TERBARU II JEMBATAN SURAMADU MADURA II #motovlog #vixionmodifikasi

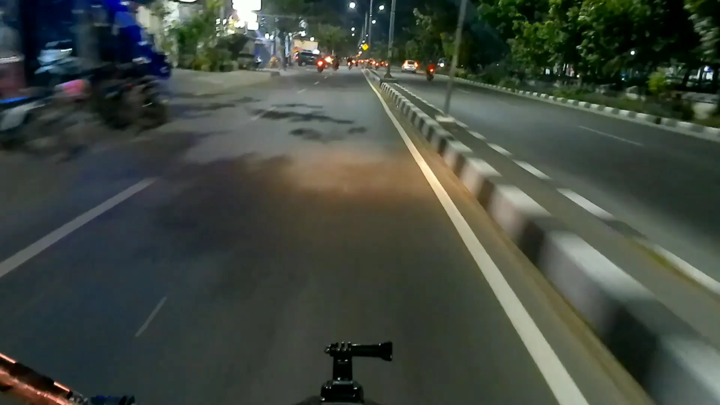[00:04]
Assalamualaikum warahmatullahi wabarakatuh. Selamat datang di channel Ung Van Java. Kali ini saya berada di Suramadu ya guys ya, sisi Surabaya. Saya akan ke nyebrang ke Pulau Madura guys.
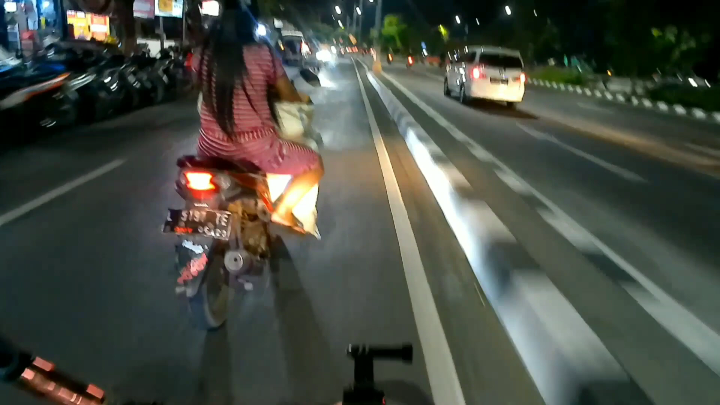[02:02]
Suramadu bulan Juli 2023 ya guys ya. Oke guys, lanjut guys. Nah kalau mau di sisi Surabaya ini masih banyak lampu ya guys ya, jadi masih terang gitu guys.
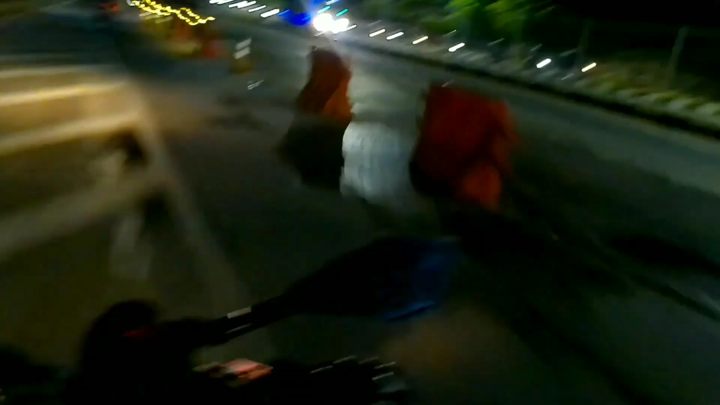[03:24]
Ini jembatan Suramadu masih dalam perbaikan gitu guys ya. Jadi untuk jalur motor itu masih lewat di jalur mobil gitu guys. Jadi yang jalur motor itu yang sebelah kiri ini, yang arah ke Pulau Madura itu masih diperbaiki guys ya. Ini sudah hampir setahun gitu guys,
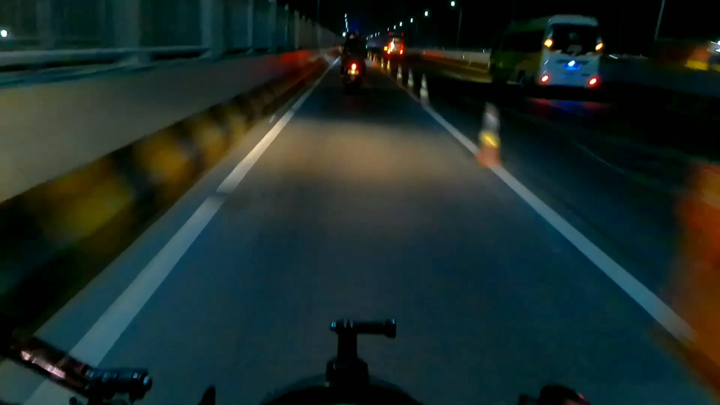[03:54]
jadi belum selesai gitu guys. Nah ini kalau sudah di jembatannya itu guys, ini gelap gitu guys ya, jadi gak kelihatan guys, soalnya lampunya banyak yang mati kayaknya sih.